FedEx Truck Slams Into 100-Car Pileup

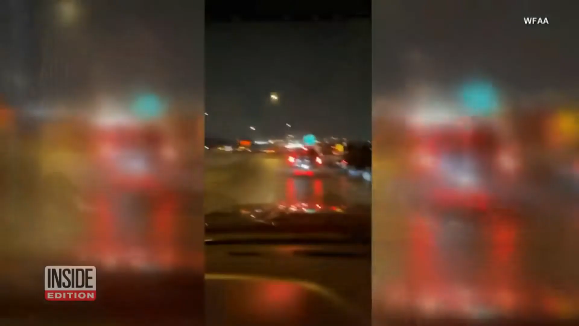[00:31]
Oh, he's gonna crash into them. Daylight runs stunning images of the twisted wreckage.